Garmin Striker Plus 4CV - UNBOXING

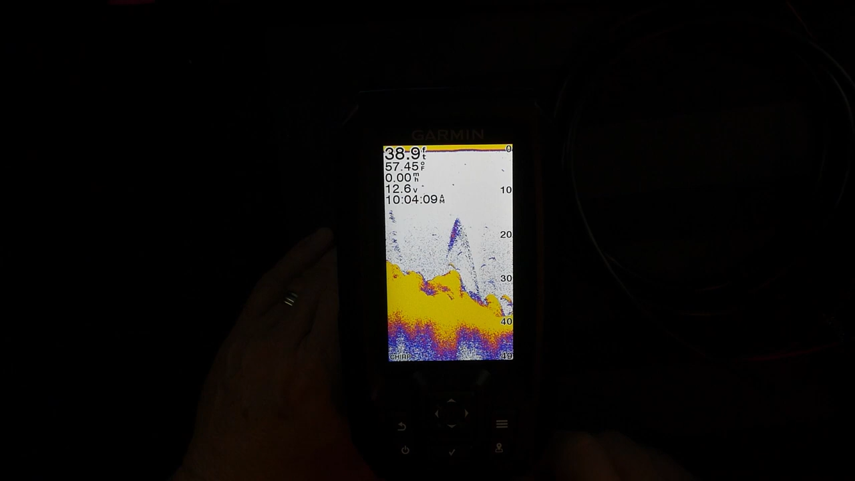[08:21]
On screen: depth 38.9 ft
There we go. So that's kind of cool. Um, so you can see this is pretty good. I'm going to zoom in on the top camera.
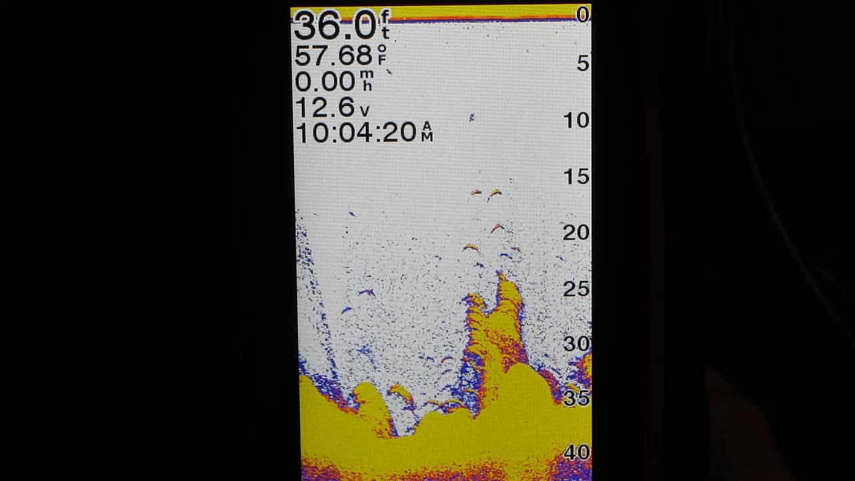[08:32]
On screen: depth 36.0 ft, water 57.68°F
Give you guys a better view. I think you can see that might be a little bright, but this is the traditional view. Um, and these little arcs are supposedly fish or bait fish. These, you can see them going by, um, especially if they're suspended off the bottom and you can see as the depth changes, it'll change the range in which it's showing you, but it definitely shows you some different structure and some different things on the bottom of this.
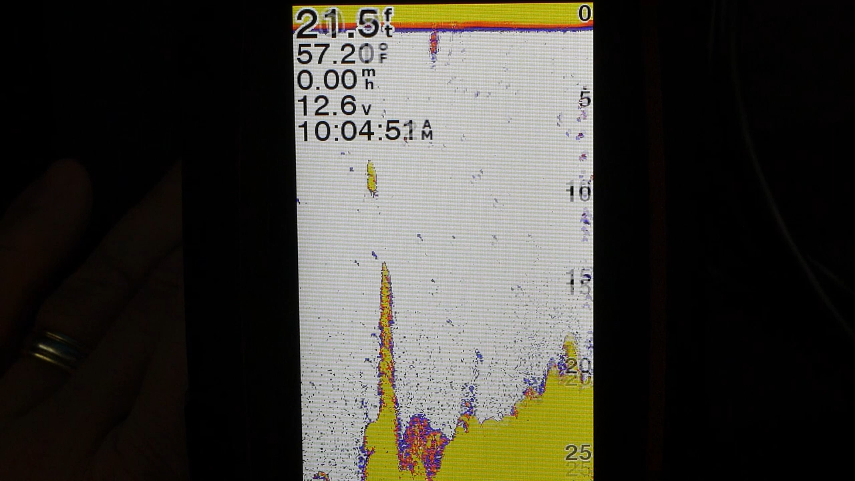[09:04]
On screen: depth 21.5 ft
Um, that's going to be super helpful. And so like here, here's a column of something. I don't know if that's fish or if that's some type of, uh, underbrush. Um, but yeah, this could be very, very helpful and informative, but you can see the range of depth changing and the screen adjusting.
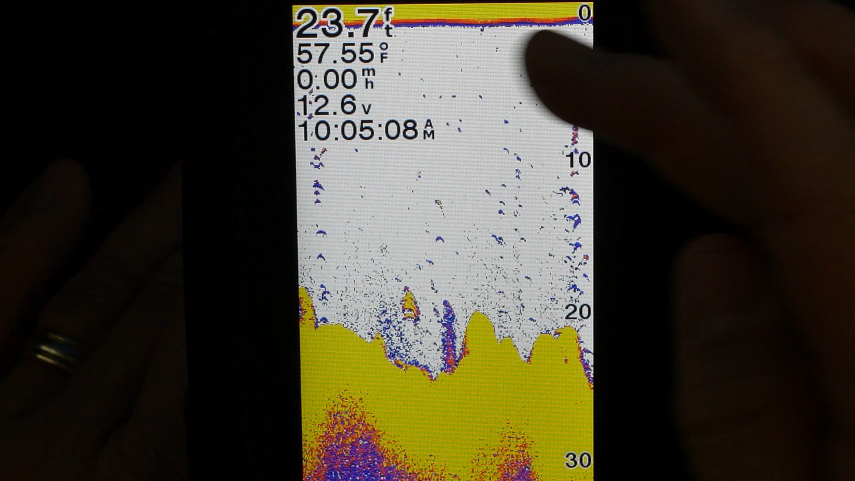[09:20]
On screen: depth 23.7 ft, water 57.55°F
So here we got a little busy screen. Got might have some activity going on here, but I think the fish are usually indicated in like a little upside down check mark.
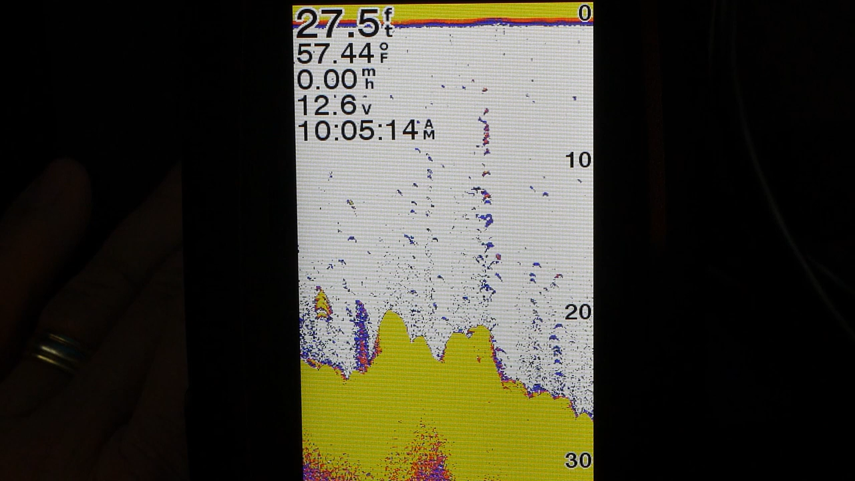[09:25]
On screen: depth 27.5 ft, water 57.44°F
So if we go back and we go clear view,
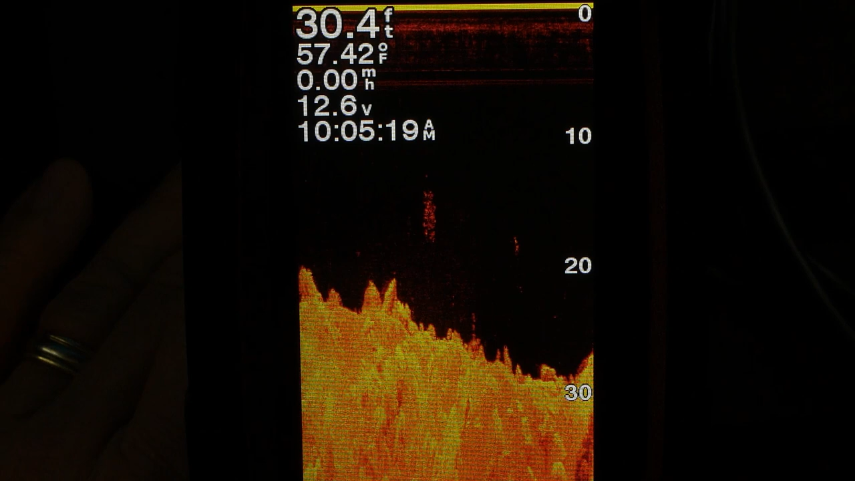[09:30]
On screen: depth 30.4 ft, water 57.42°F
this is where you can see the bottom a lot better.
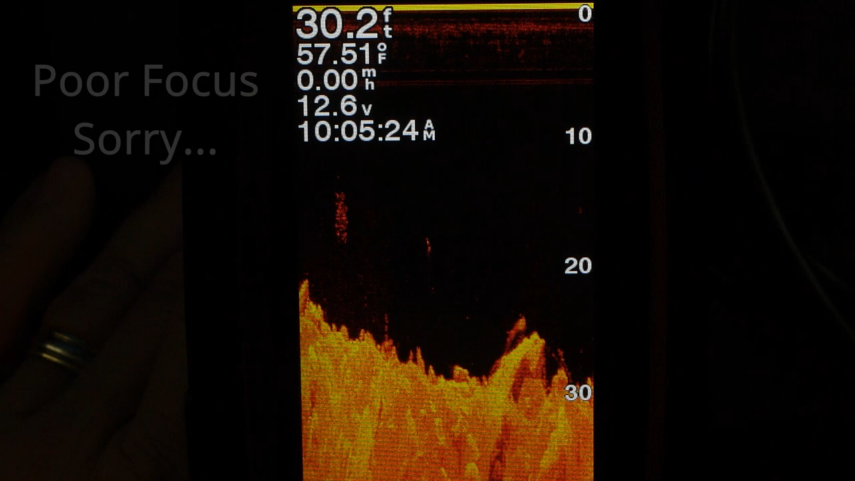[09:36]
On screen: depth 30.2 ft, water 57.51°F
This is going to give you more, uh, information on your structure and whether you're dealing with a bush or a rock. And it will also show fish as well.
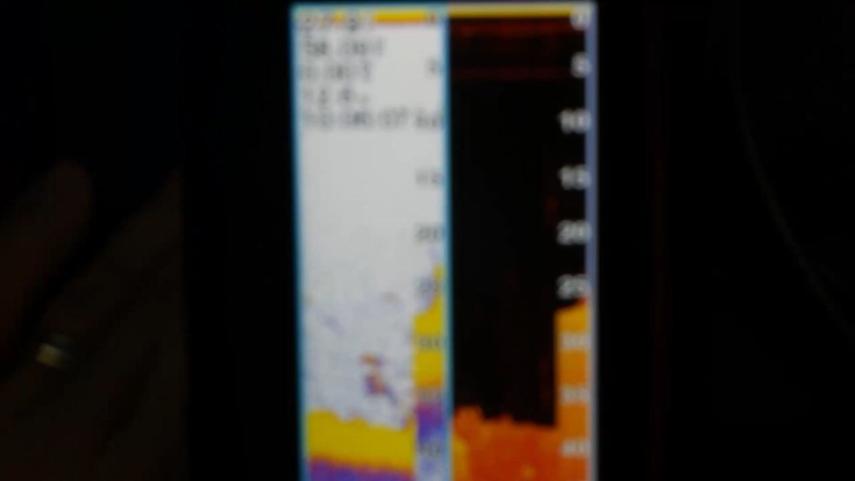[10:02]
And I think you can change the orientation of these views. They kind of show you the same thing, um, but in different ways. So whereas this one shows you structure, this one kind of might show some fish or floating debris or something in the water.
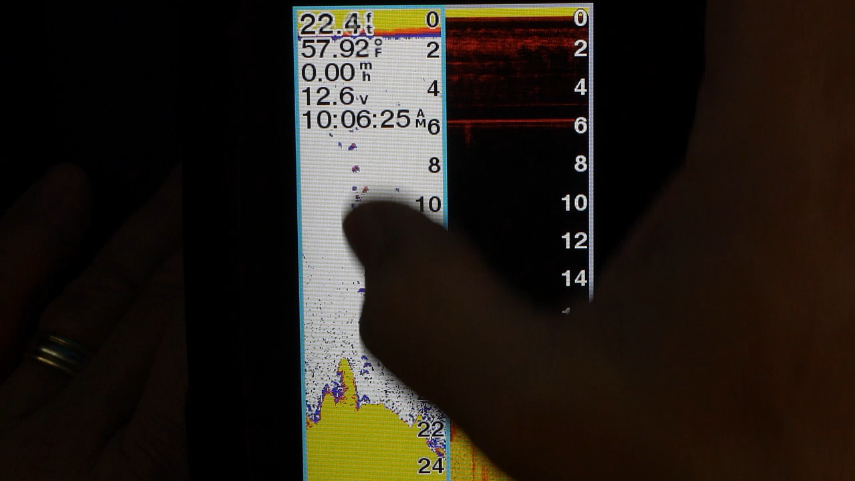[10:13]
On screen: water 57.92°F, speed 0.00 mph
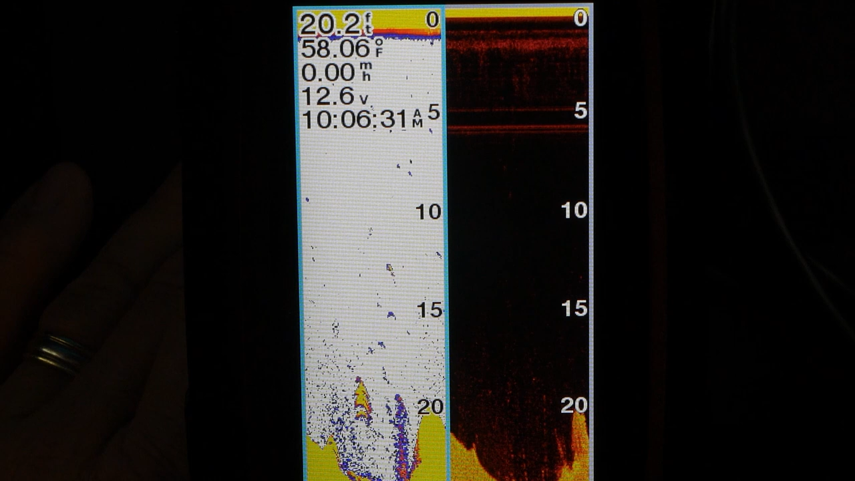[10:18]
On screen: depth 20.2 ft, water 58.06°F
So here's a couple of check marks of fish that you don't see on this screen, but you see on that screen. So we'll probably be in this screen the most,
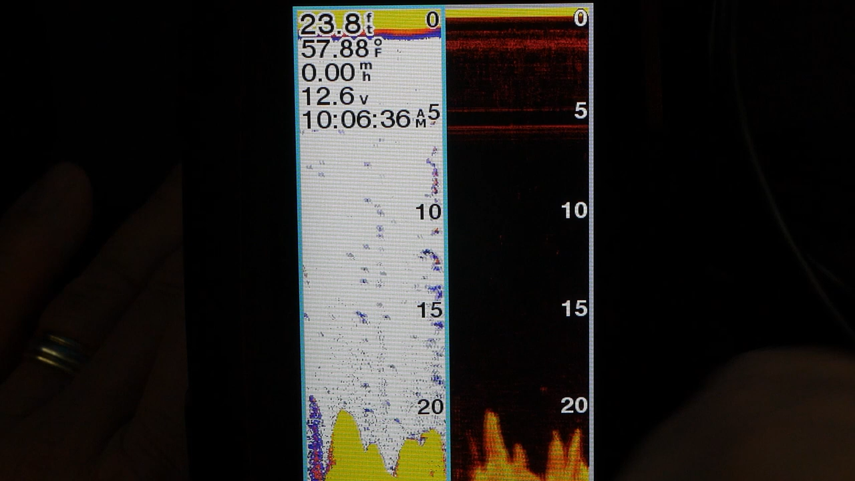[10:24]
On screen: depth 23.8 ft, water 57.88°F
but if we want to see kind of more detail of what's going on down below, we might go into this other clear view mode. Um, that's very cool. And then quick draw map. Again, this is all display stuff you can do map and traditional.
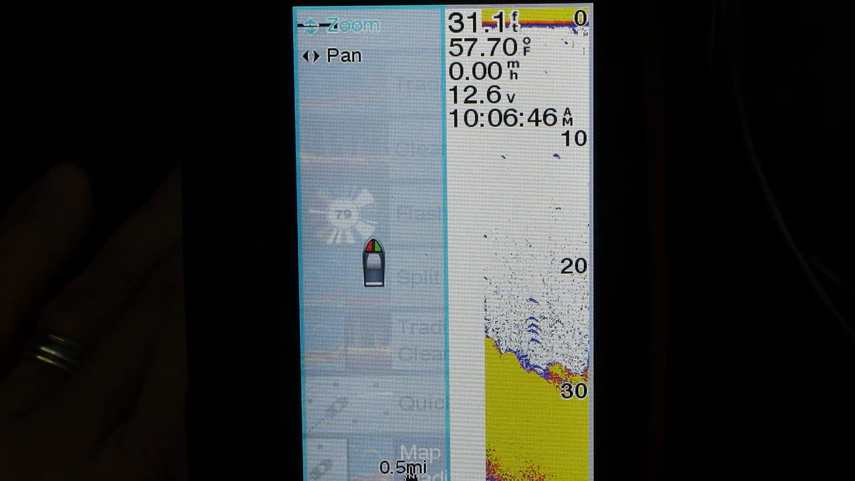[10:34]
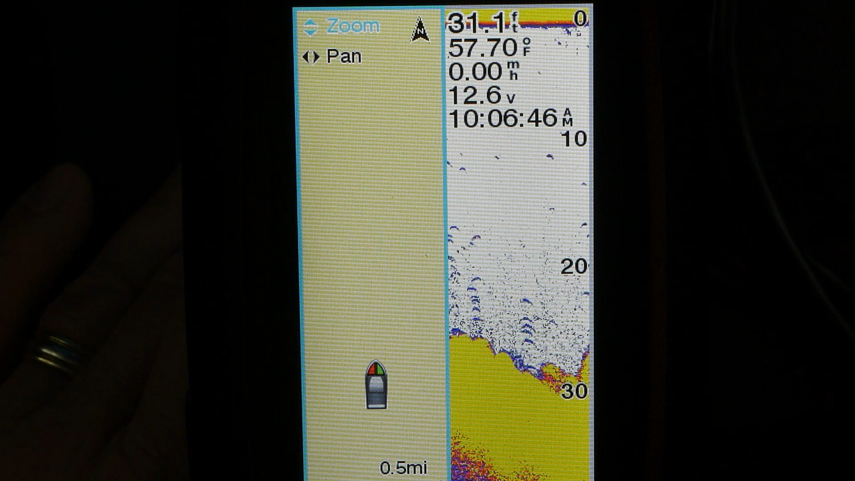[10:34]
On screen: water 57.70°F
So this will show you kind of where you're headed, your course heading and show you what's going on underneath, which is nice.